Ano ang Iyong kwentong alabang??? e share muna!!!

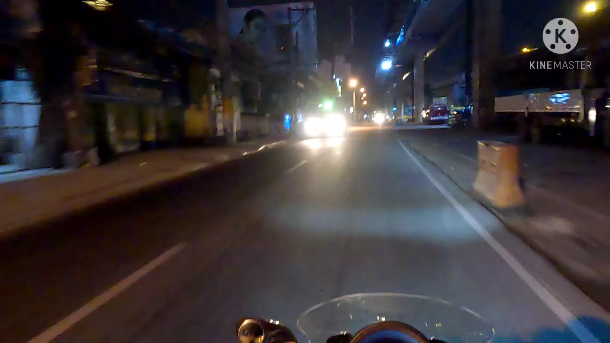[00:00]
Yes sir, andito na tayo sa Alabang. Sir,
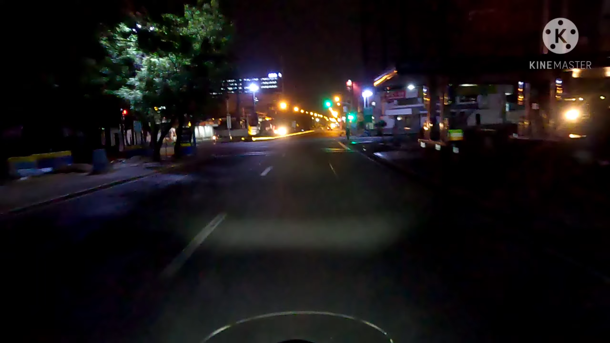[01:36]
Sa Pode Alabang Road. Ayun, oh, yun. Sakto sa atin. Relax, relax na. Nandito na tayo sa Muntinlupa. Yan.
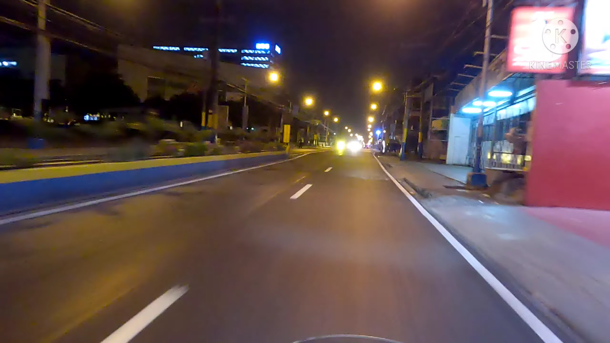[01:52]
Malapit lang naman. Oh, alauna medyo pa lang lumabas tayo sa opisina ng 1:04 yata. Alauna G's. Anong oras pa lang? 1:30. 20 minutes. Nandito na tayo sa Alabang. At ang takbong ano lang. Takbong chabi lang. Di ba? Ang bilis lang. Ang bilis na yung makakarating tayo na slowly but surely. Di ba?
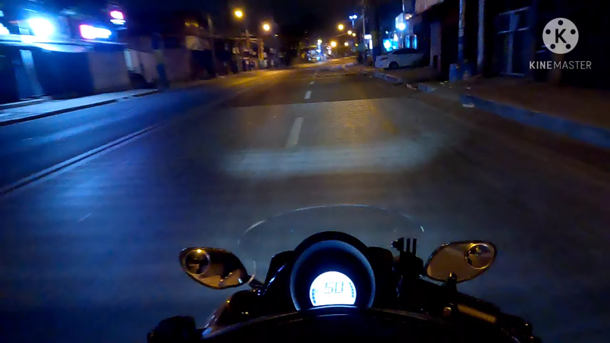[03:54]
Ang sarap pala ang biyahe ng alauna kung di ka lang haantokin, no?
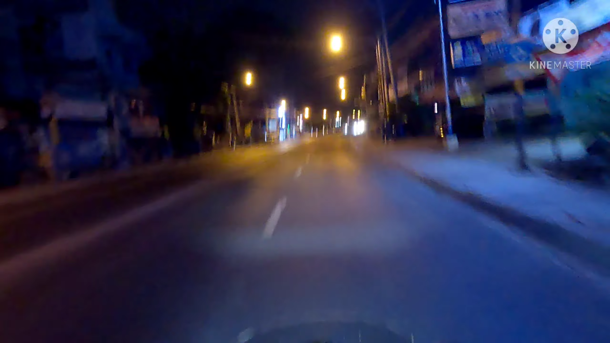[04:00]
Ang luwag ng kalsada, malamig pa. Ayan, sige, tawid ate. Ate ka ba kuya? Sige. Okay, I will do.